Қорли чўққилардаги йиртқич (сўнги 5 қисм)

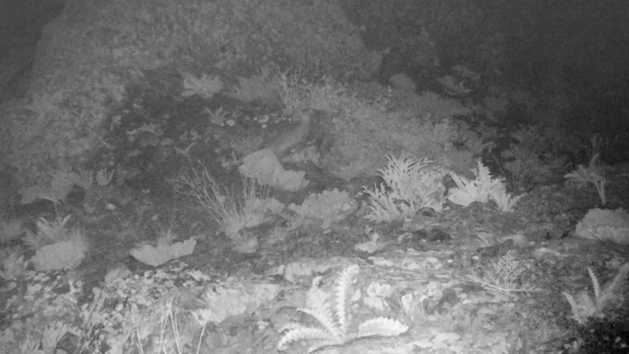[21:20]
Foto qopqonlarini to'g'ri joy tanlab qo'yishdagi nozik jihat shundaki, har bir jonivorning bo'yining uzun kaltaligi,
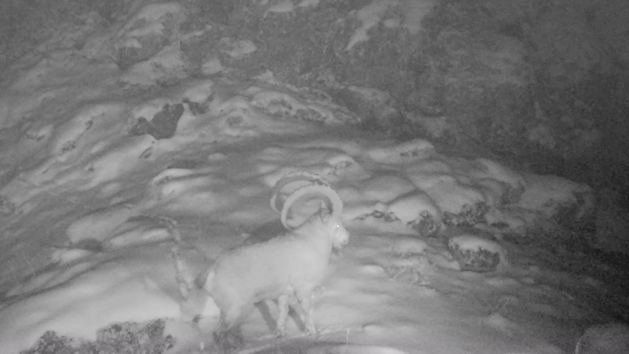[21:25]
qorning qalinligi e'tiborga olinishi kerak.
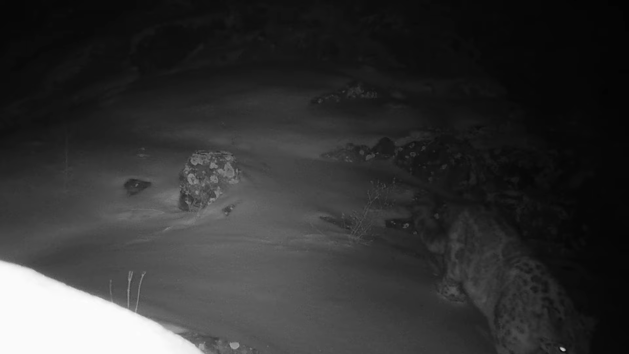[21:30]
Agar bu jihatda ozgina xatolikka yo'l qo'yilsa, tasvir sifatida kamchiliklar bo'lishi mumkin. Biz buni albatta qo'ygandan keyin ham o'zimiz utamiz, qimirlab, keyin olib kadrga qaraymiz. Mana to'g'ri o'g'anmi yo pastmi yo balanmi shundan bilamiz.
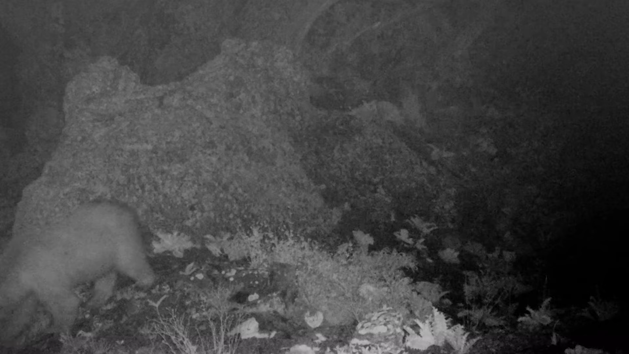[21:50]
Shularni hisobga olib biz qo'yib ketamiz. Shu bu hech qachon shamolga yoki bir nimaga qimillamasi kerak bu. Juda qimillamasi kerak. Umuman qimillamasi kerak. Bu o'zgar. Yo ishlamaydi. Bu o'zgarib ketadi. Bu mana bu olinayotgan kadr yo tepaga qarab qoladi yo pastga qarab qoladi. Biz ko'zlagan maqsad yo'lni ololmay qoladi. Shuning uchun buni juda ham mahkam holatga qotirib, har atroflarini toshlar bilan berkitib,